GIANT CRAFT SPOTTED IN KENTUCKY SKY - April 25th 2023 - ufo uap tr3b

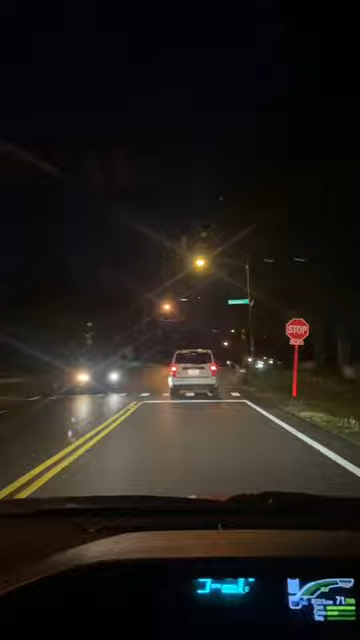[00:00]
There's something in the sky trying to drive. What the hell is that?